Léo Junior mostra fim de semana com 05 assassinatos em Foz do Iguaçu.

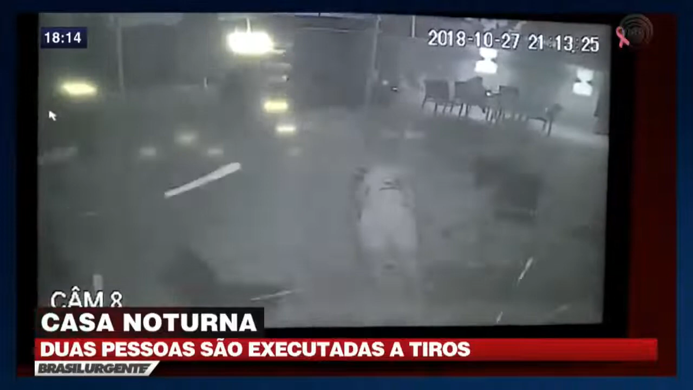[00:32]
ó a imagem lá, e ele executa, ó lá, ó, pra, e foi tiro, o cara já caiu lá, estilhaço.